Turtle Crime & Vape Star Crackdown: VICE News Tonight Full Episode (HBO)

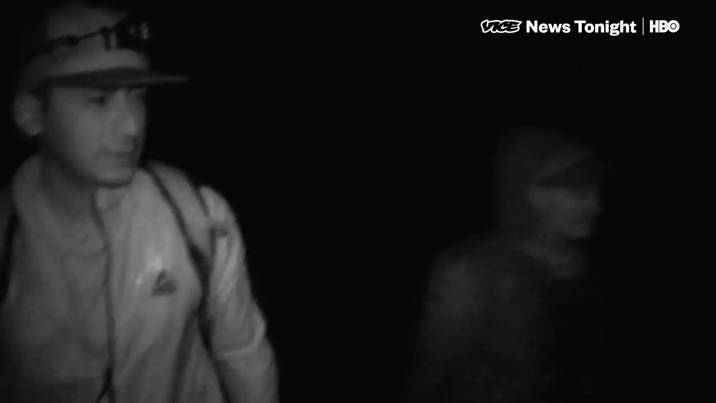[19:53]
I saw something right down there, but I don't know that it was necessarily a track.
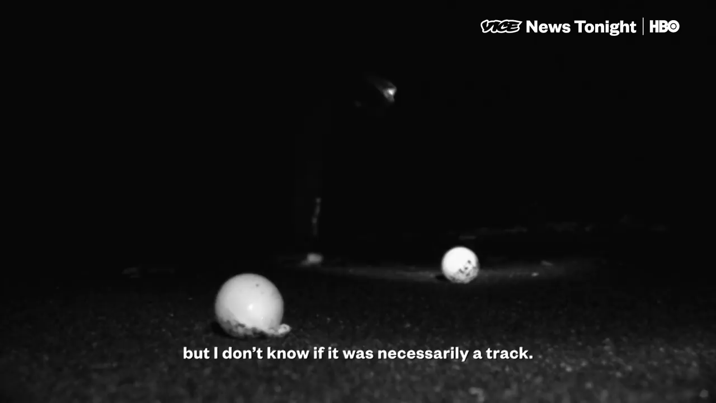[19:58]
You see a two, right? It might be something.
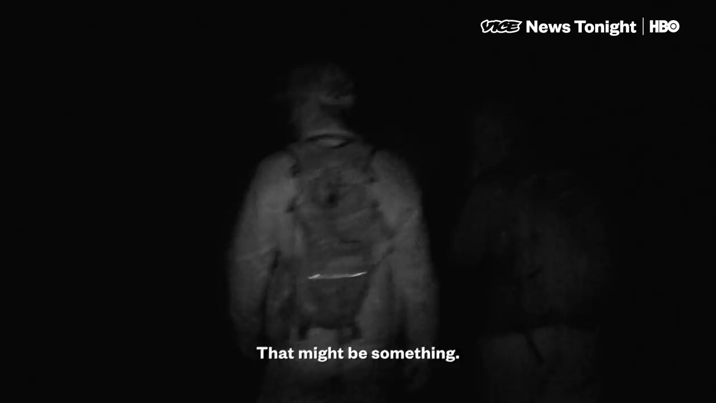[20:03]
One hour into the patrol, Helen spotted a female. There's something to be said for 150 million years of evolution.
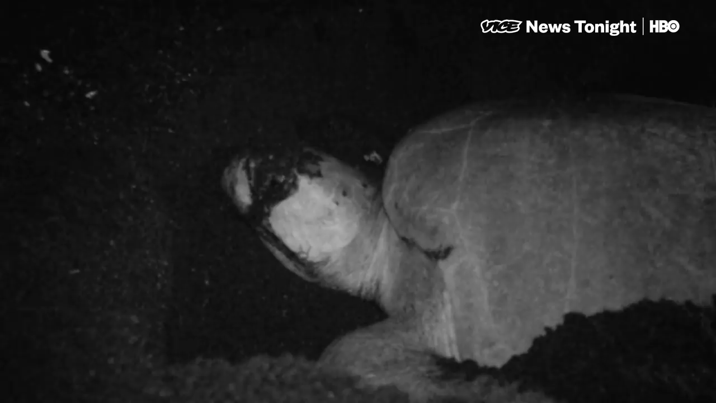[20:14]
Okay, let's sit back a bit and just go and wait over there and just let her finish doing her thing, yeah.
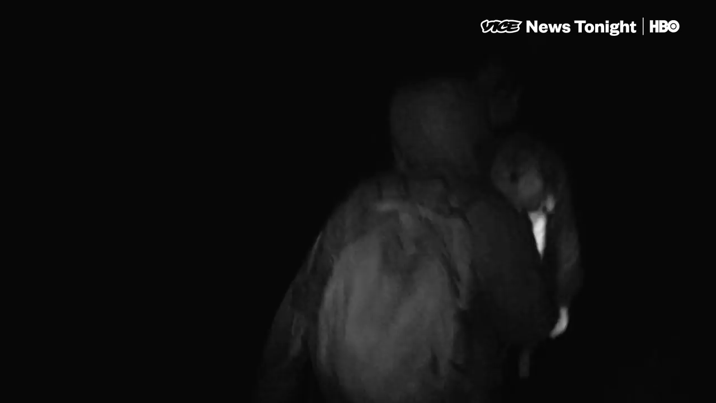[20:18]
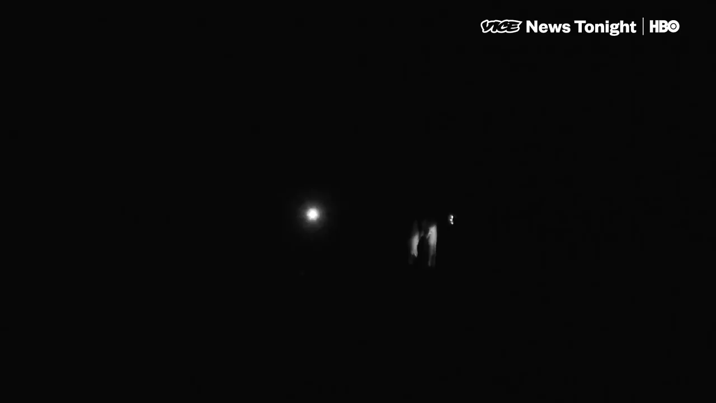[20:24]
Hours later, the turtle finally found a nesting spot. She's using her back flippers. Like hands. Literally like hands.
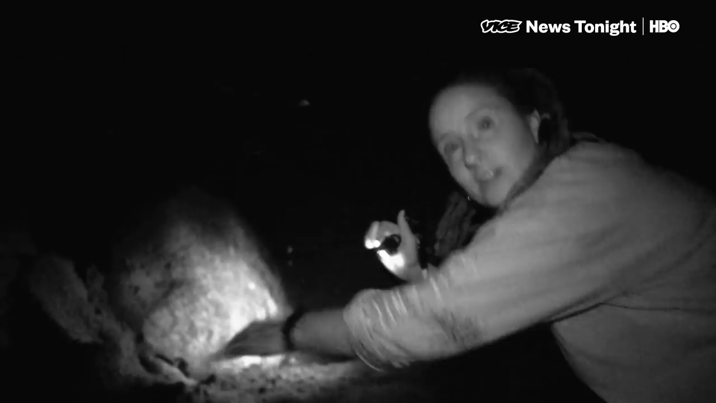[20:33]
She's carving, like, the perfect shaped egg chamber. And then just flicking the sun like that. What she should do is put both her flippers on the surface of the sand. And then we should be able to see the eggs actually dropping into the egg chamber.
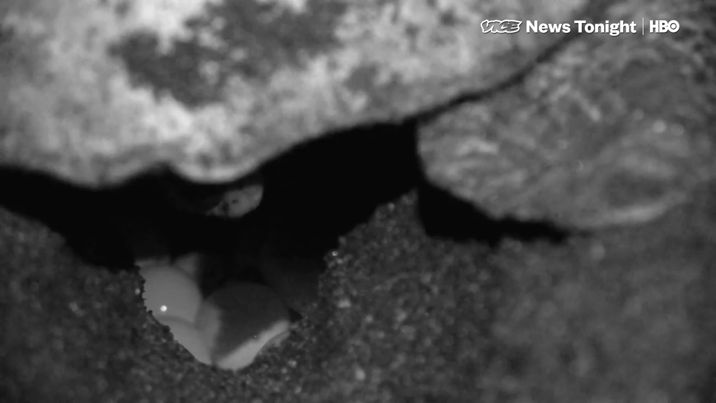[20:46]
And when she's laid 45, that's when I'm going to put the egg in.
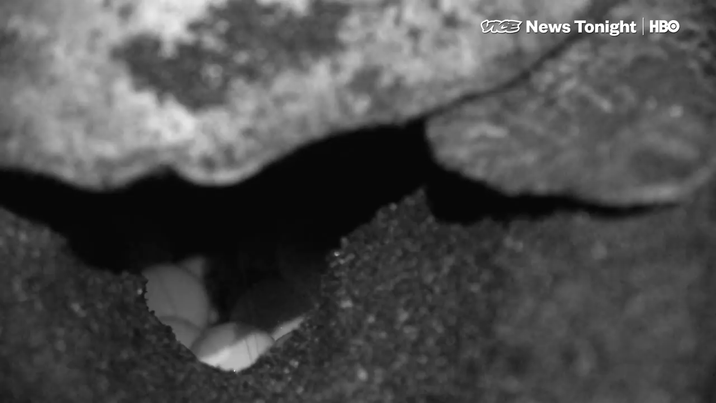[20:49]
One thing Helen's learned is that when it comes to tricking poachers, the placement of the egg is crucial.
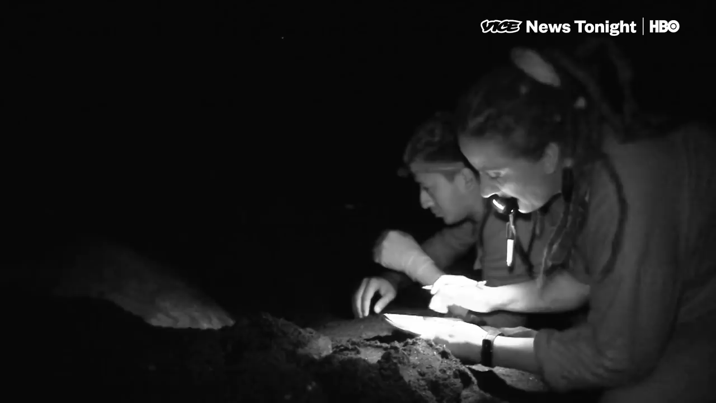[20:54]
Too low in the nest and the egg might never get taken.
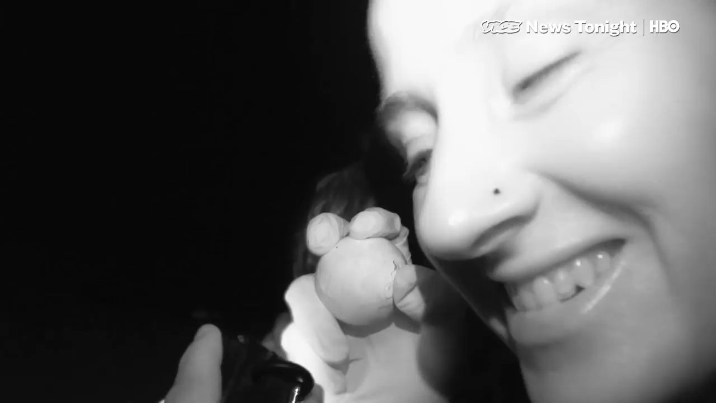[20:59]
Too high and predators might get it first. The egg is on.
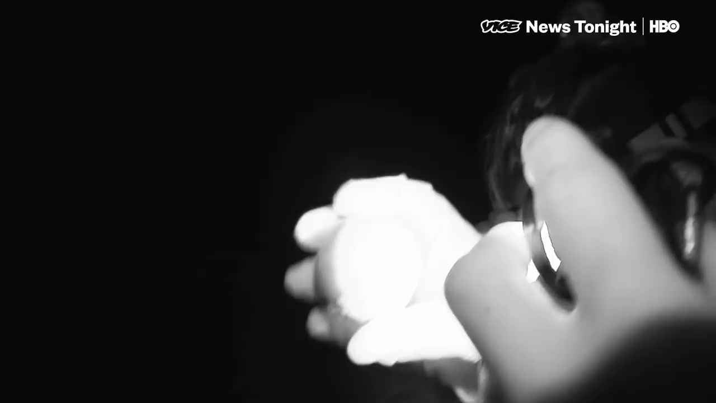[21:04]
38. Okay, let's get organized then. 45. That's 45. Okay, so I'm just going to put this inside now.
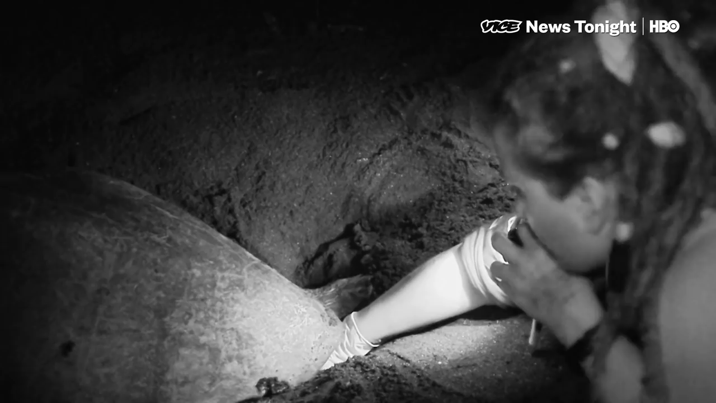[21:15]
So how many eggs did she lay? She actually only laid 62. Yeah, just give her some space. And she's just going to go back to the water.